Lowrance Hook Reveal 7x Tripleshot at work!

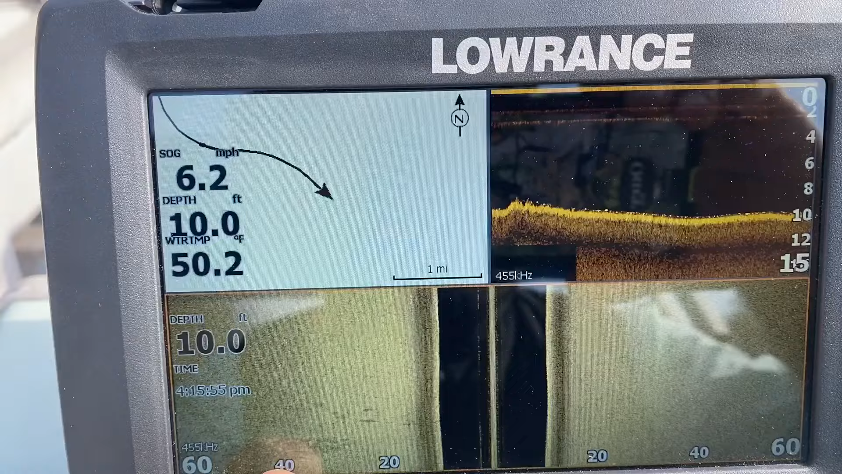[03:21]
On screen: depth 10.0 ft, water 50.2°F, speed 6.2 mph
That's more mud mixed with probably larger pebbles or rocks, I'm thinking.
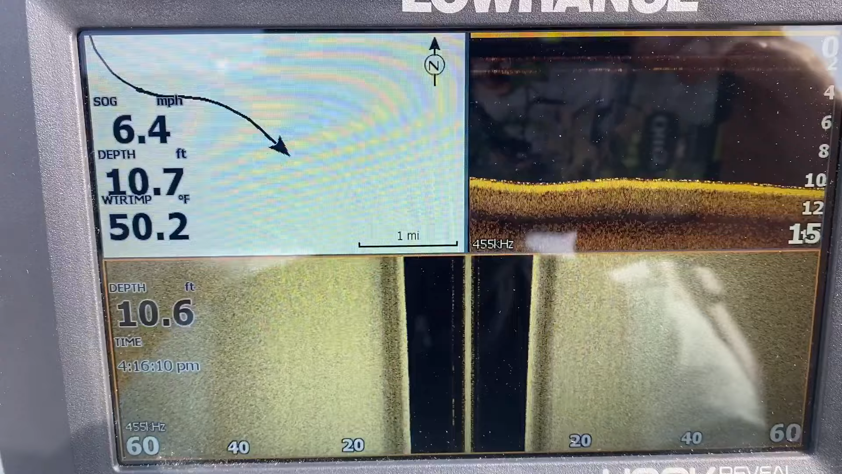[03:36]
On screen: water 50.2°F
But this is the first time I'm using this unit.
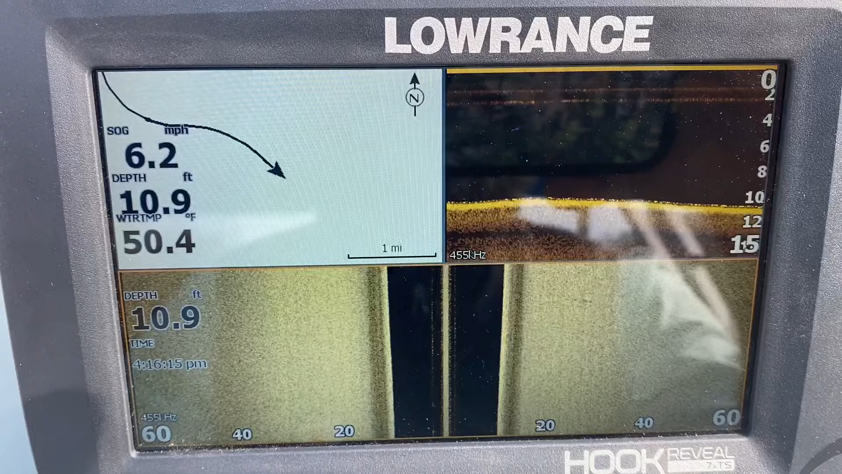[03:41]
On screen: depth 10.9 ft, water 50.4°F, speed 6.2 mph
And I will say, I am pleasantly surprised how well it works. I've done no adjusting on it. I just left it all set on auto.
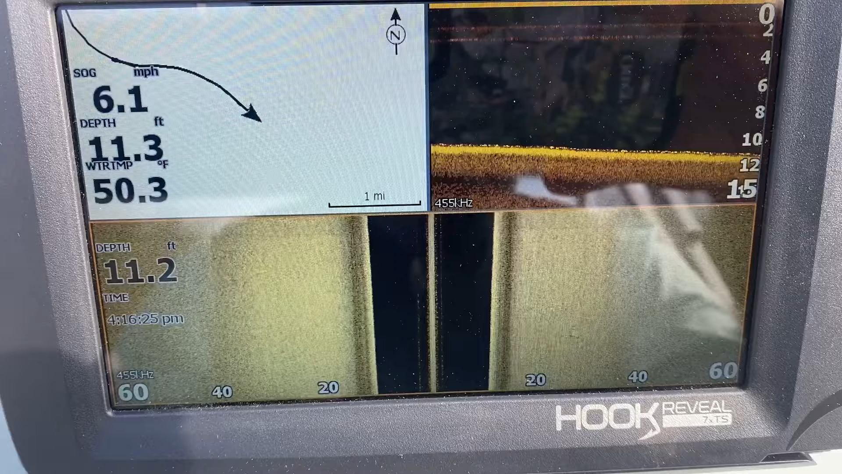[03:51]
On screen: water 50.3°F, speed 6.1 mph
Just put it in the water and started moving. And that's what it gave me.
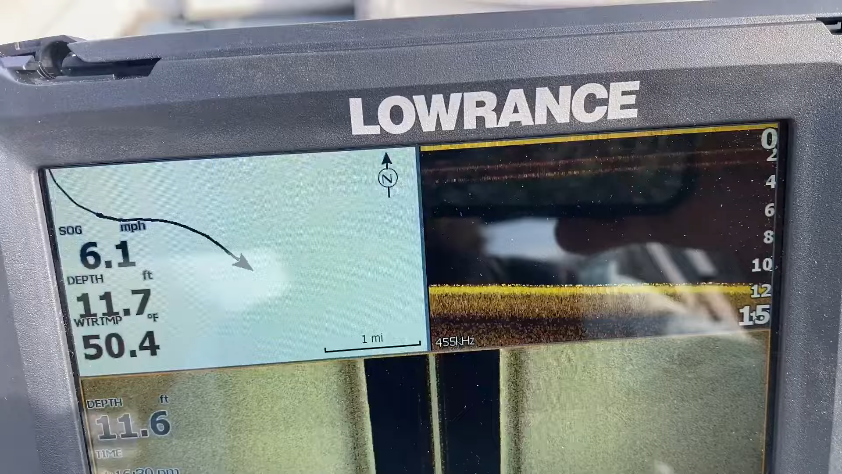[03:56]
On screen: water 50.4°F, speed 6.1 mph
I did drive past some submerged logs that I knew was there. And you could clearly see them. Like right here, you've got something there showing in the mud. And what I think that is, is probably, but here's something in the mud. That's probably an old stump that's nearly rotted down. And if it's covered with mud, you won't get a clear signature. That's what I imagine it is.
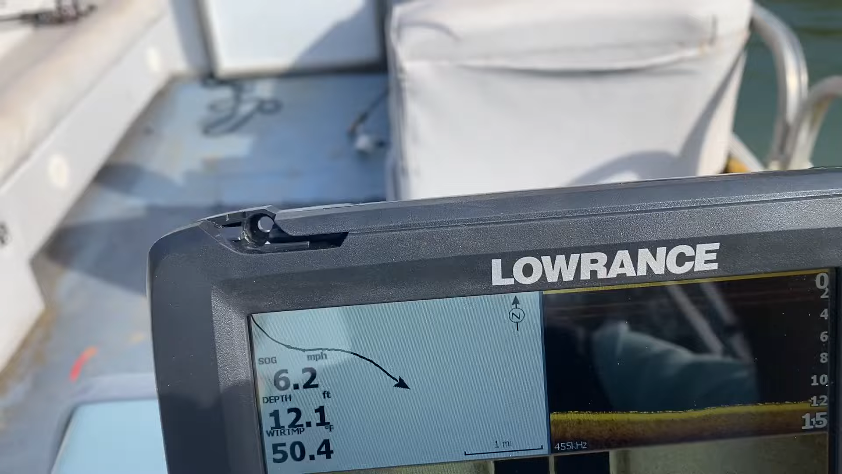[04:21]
On screen: depth 12.1 ft, water 50.4°F, speed 6.2 mph
Obviously, I'm pretty new at this. So I don't know if I know. Slow this down just a little more.
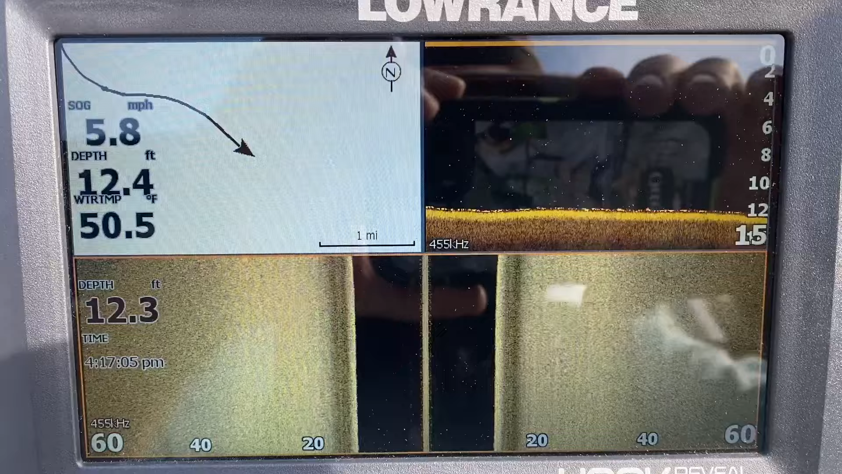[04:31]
On screen: water 50.5°F, speed 5.8 mph
Oh, I heard it beep. That's usually where it thinks it saw a fish.
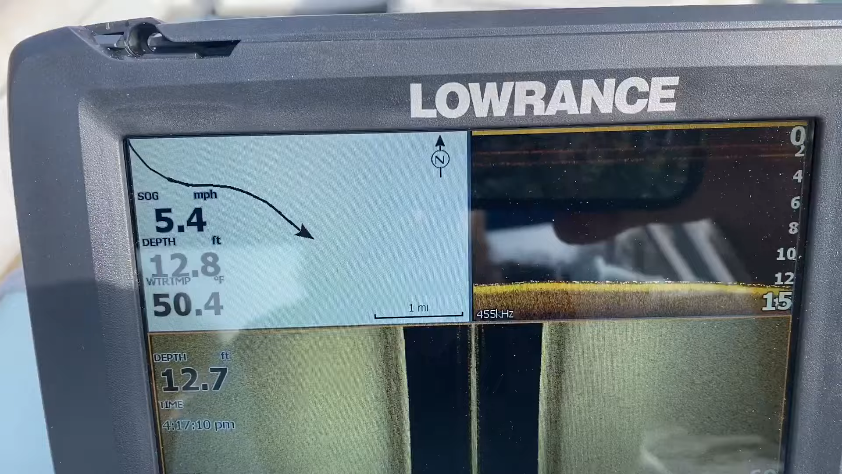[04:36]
On screen: water 50.4°F, speed 5.4 mph
See if something shows.
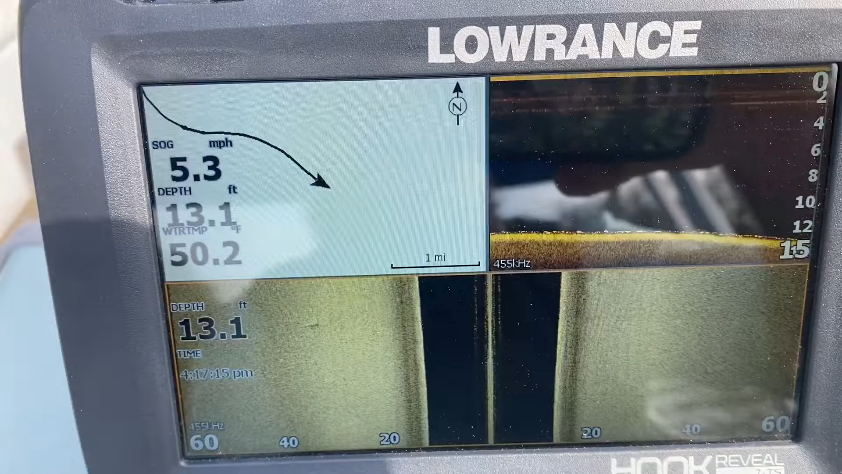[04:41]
On screen: depth 13.1 ft, water 50.2°F, speed 5.3 mph
There's something right here. I don't know if that's a fish or a big rock on the bottom. But there's something on the bottom right there.
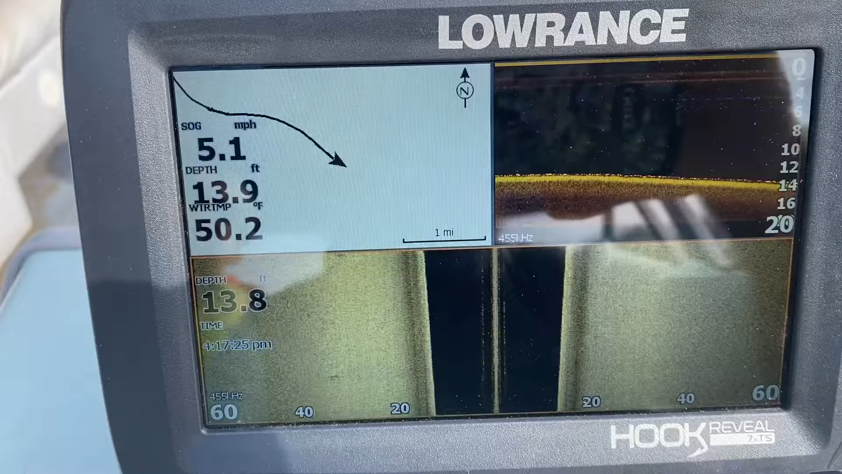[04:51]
On screen: water 50.2°F, speed 5.1 mph
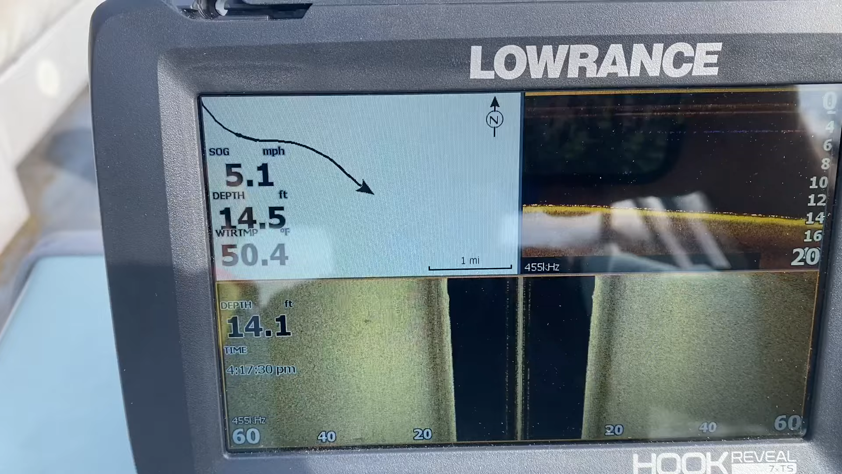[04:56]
On screen: water 50.4°F, speed 5.1 mph
Here's something showing up.
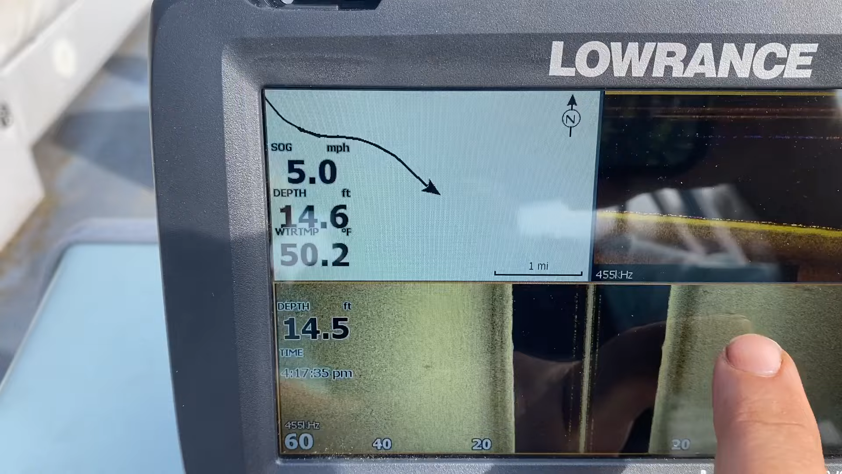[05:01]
On screen: water 50.2°F, speed 5.0 mph
I know you can see fish in this on the bottom. But I don't know if I've learned. That is on the side scan. I don't know if I've learned how to recognize them.
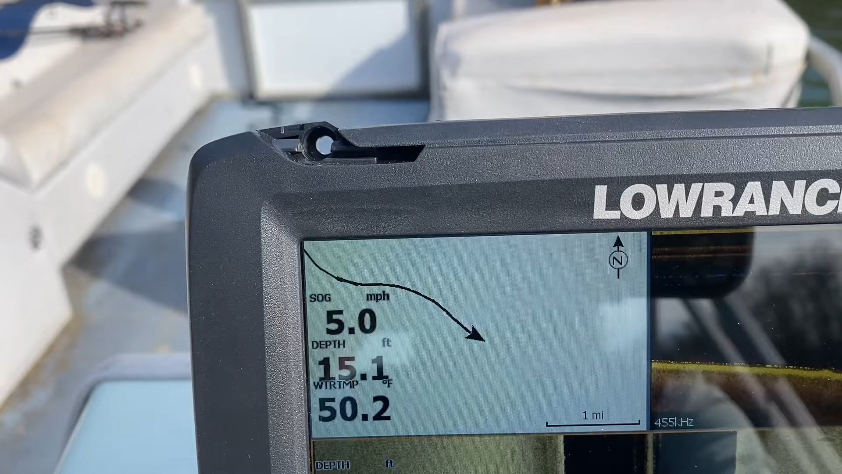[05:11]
On screen: depth 15.1 ft, water 50.2°F, speed 5.0 mph
Right here is something that I imagine could be a fish. A little light colored place. But I'm still learning that myself.
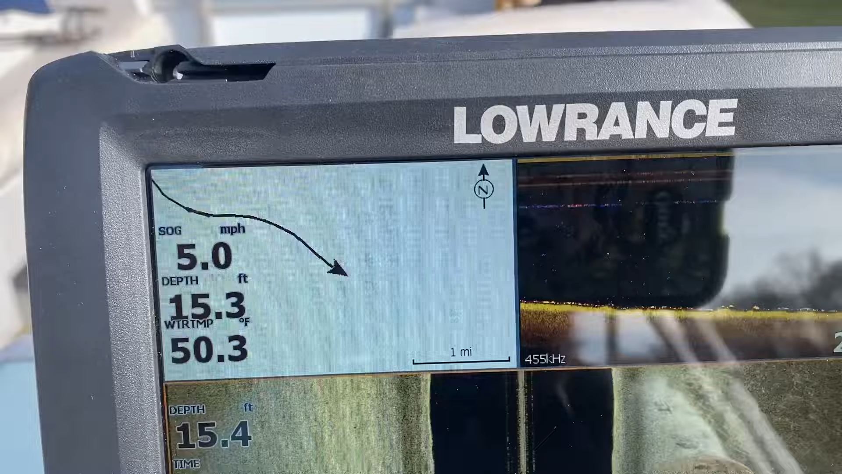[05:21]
On screen: water 50.3°F, speed 5.0 mph
Here you can see a bunch of bottom structure coming across the screen. Let me make sure you can see that.
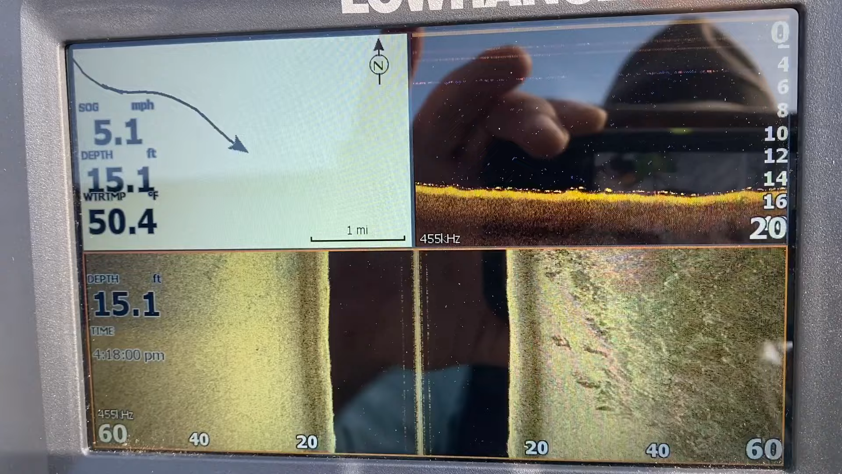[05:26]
On screen: depth 15.1 ft, water 50.4°F, speed 5.1 mph
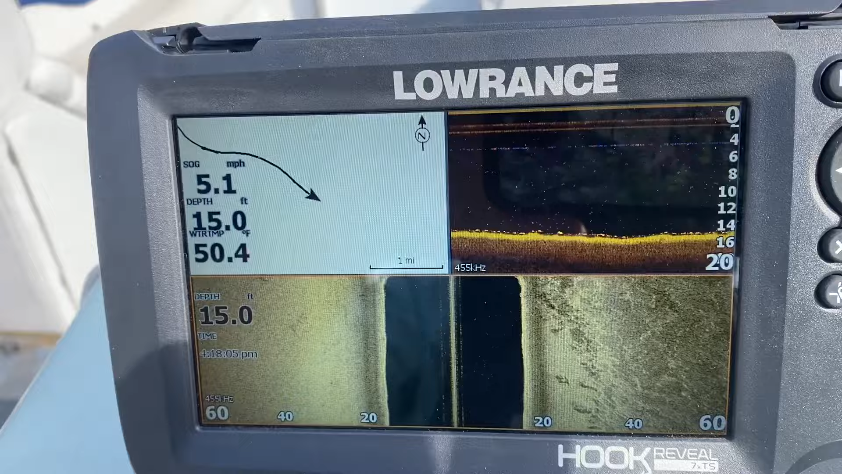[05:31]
On screen: depth 15.0 ft, water 50.4°F, speed 5.1 mph
Now it's marking some underwater structure there. See that? That's a submerged log.
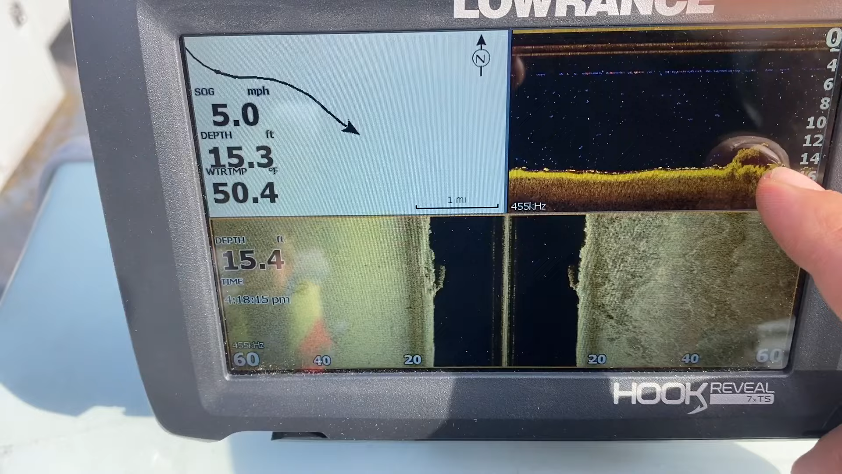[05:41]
On screen: water 50.4°F, speed 5.0 mph
And there's a fish signature right at the tip of that. And down to the side of it. And at the bottom of the river beside it. Either side of it. And there you can see the submerged log on the side scan. There you can see there's a more uneven. It looks like rocks with mud and silt all over it. Right through here.
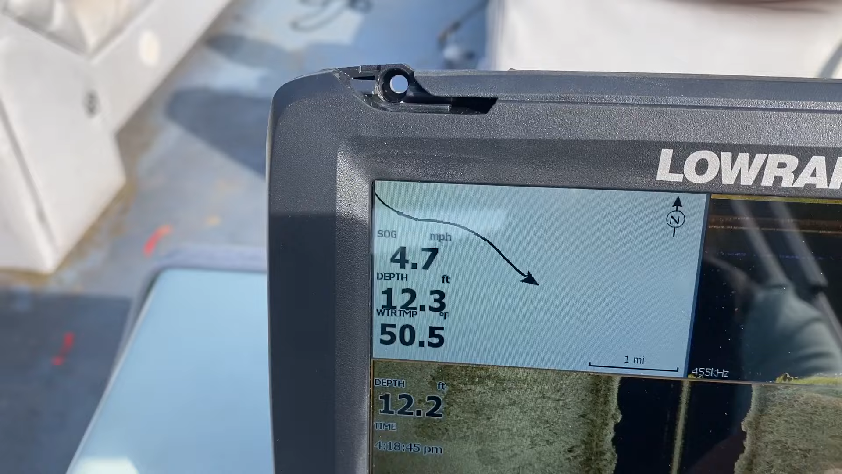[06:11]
On screen: water 50.5°F, speed 4.7 mph
And here. These little yellow and purple things that are right on the bottom.